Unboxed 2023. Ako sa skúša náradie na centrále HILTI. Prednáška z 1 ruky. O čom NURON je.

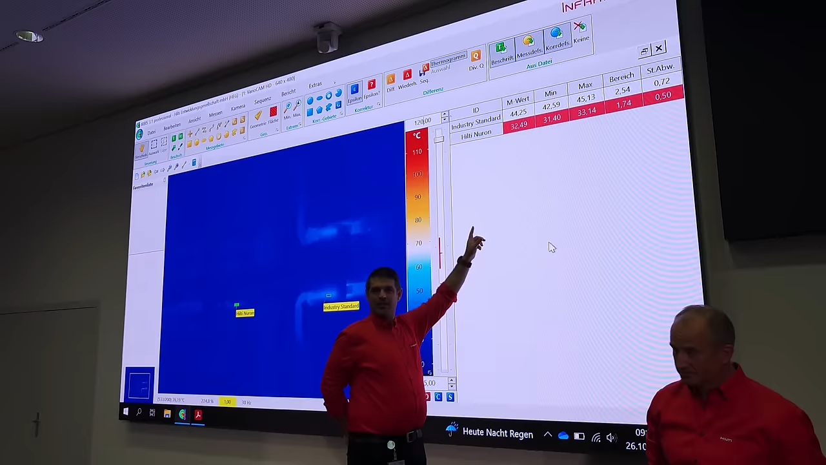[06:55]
And when I tell you the numbers that we're using, here's our measurement in Celsius, right? So You can see here now that Bern, it looks like at 40 amps,
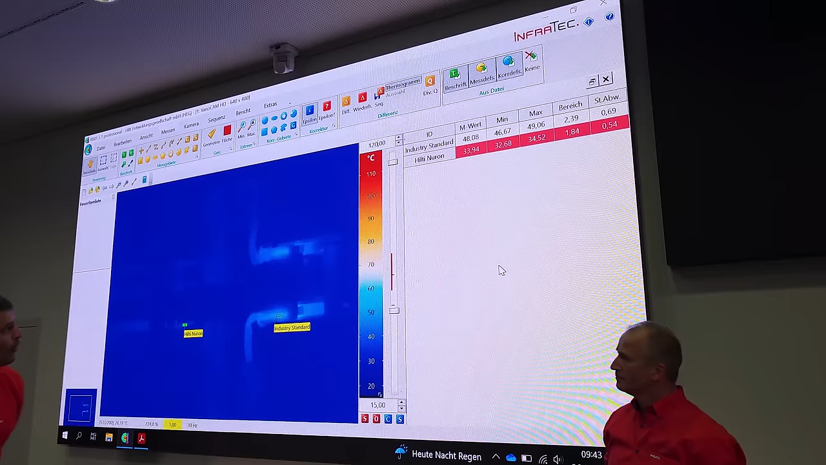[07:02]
we're almost to a 15 degree difference already. Is that okay? It's okay. Still okay.
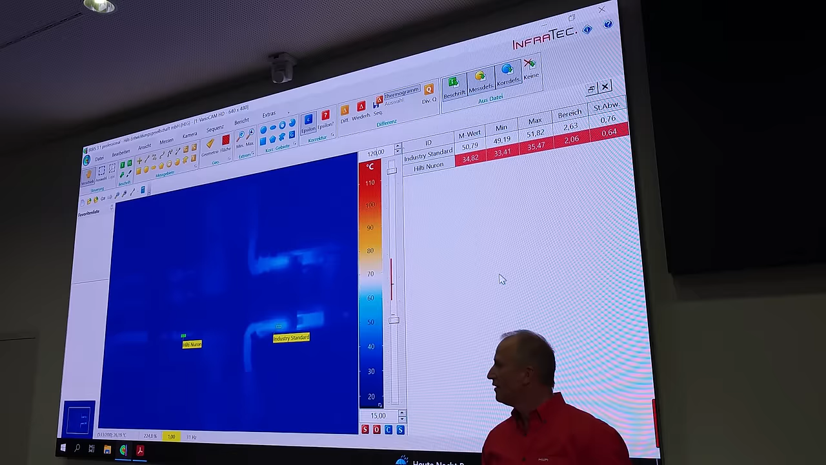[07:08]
This is still okay. But what if we give it more power?
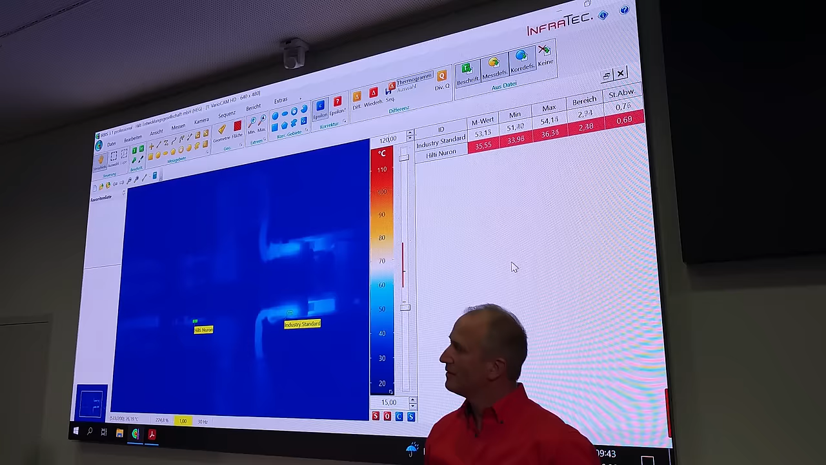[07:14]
Yes. To realize all on one platform, as Tom explained before,
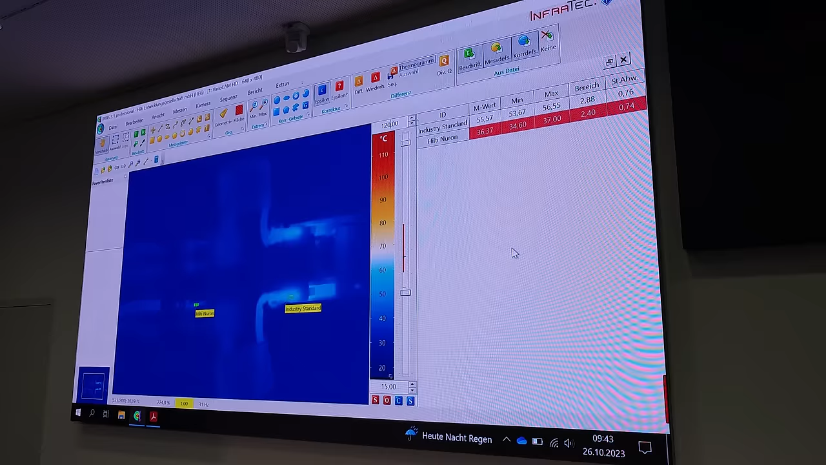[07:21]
we can also cover heavy applications.
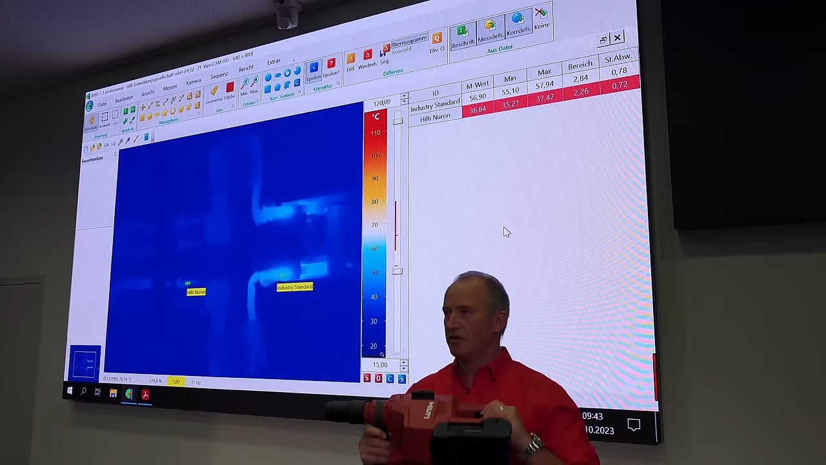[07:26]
These kind of tools like T50 or big angle grinders or DHAs,
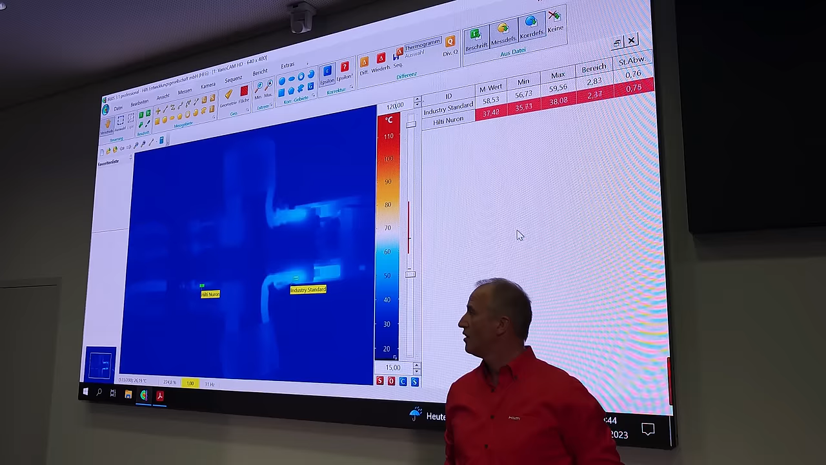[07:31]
they need much more. They need 70 amps.
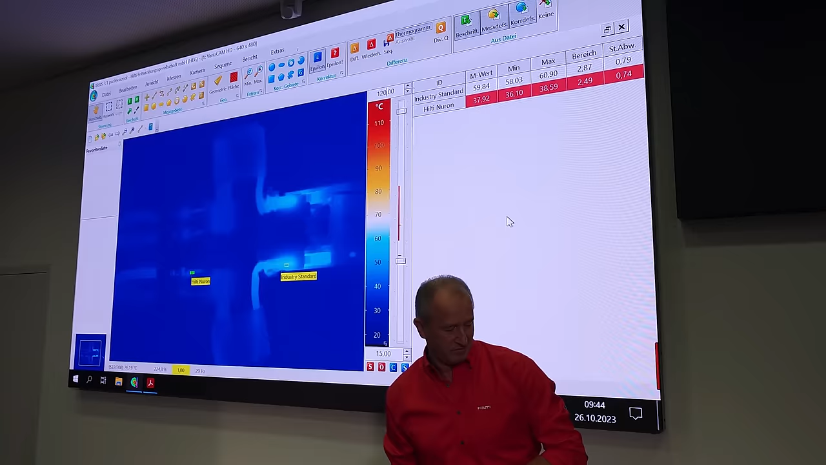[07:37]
So John, I increase the current to 70. So now what we're going to see over the next 20 seconds is the interface on the right is going to heat up.
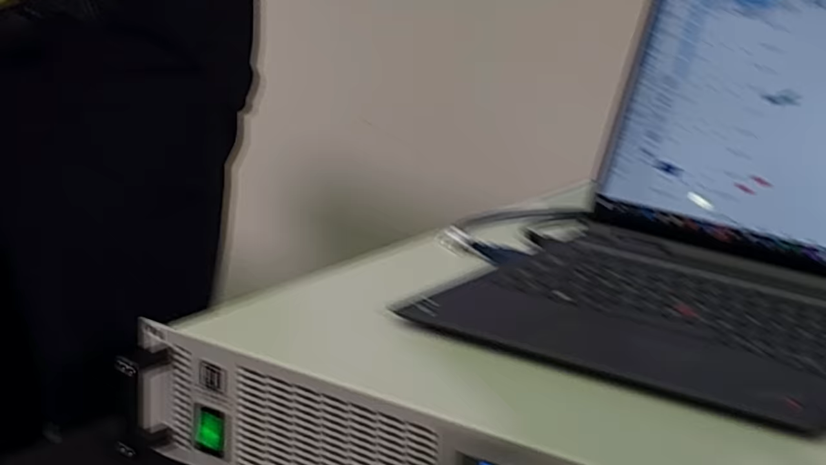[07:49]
The HILTI Nuron interface is going to stay relatively cooler.
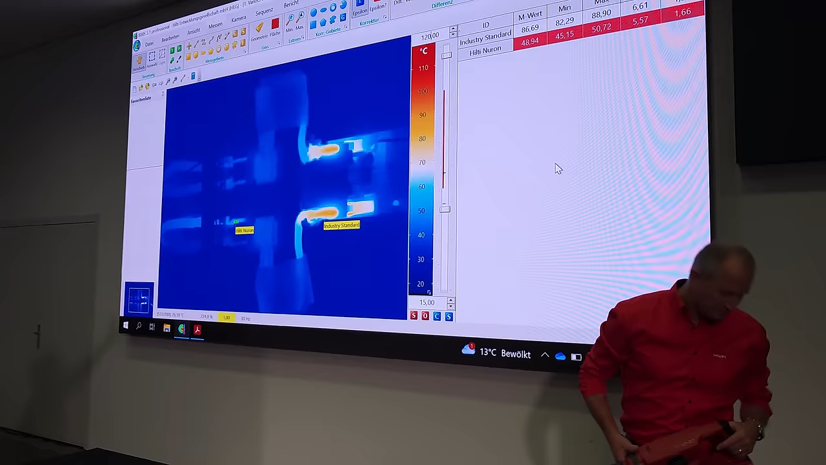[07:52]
To be clear, neither one of these you'd want to touch at the moment.
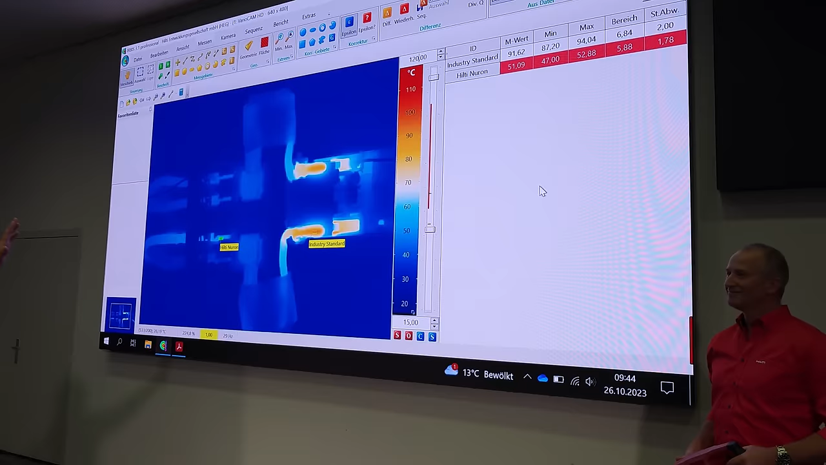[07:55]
So coming up to 90 degrees, how many amps are we doing again, Burns?